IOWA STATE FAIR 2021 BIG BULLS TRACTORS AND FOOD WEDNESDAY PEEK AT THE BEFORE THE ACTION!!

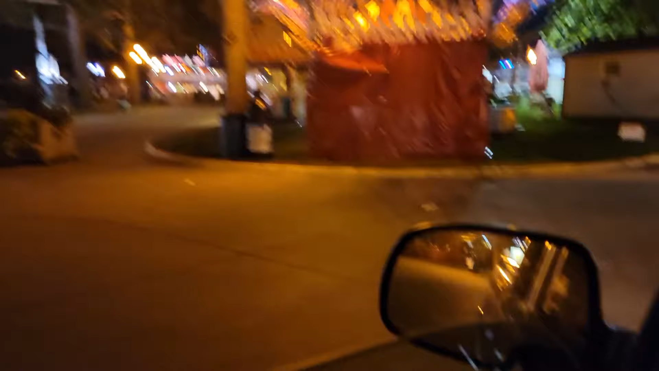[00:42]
It's the best night to come if you really want to come here right when they first open. The Iowa State famous bud tent. Yeah, I could wash it off my window. Come on, CP.
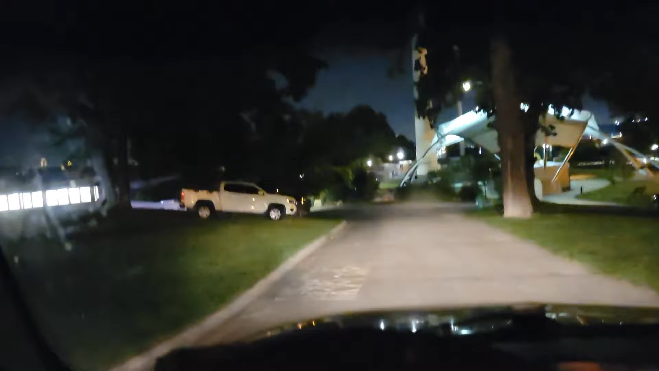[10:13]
They redid all this, it looks like. Yeah, they used to have everything right up here.
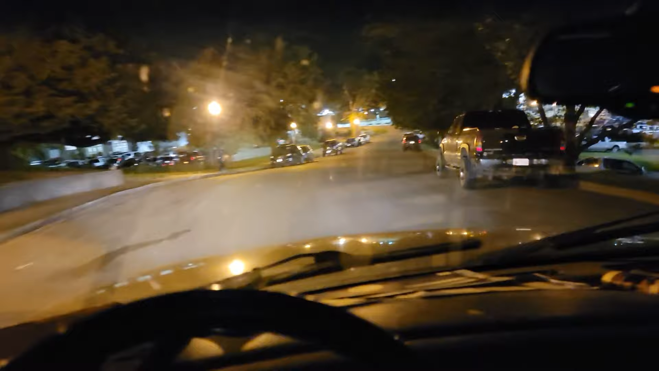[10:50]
Just to give you an idea how many people are here to compete. I'm sure half these people might be sleeping in the barns, but look at all the cars. This isn't a used car lot, folks. This is some serious competition for some of these people.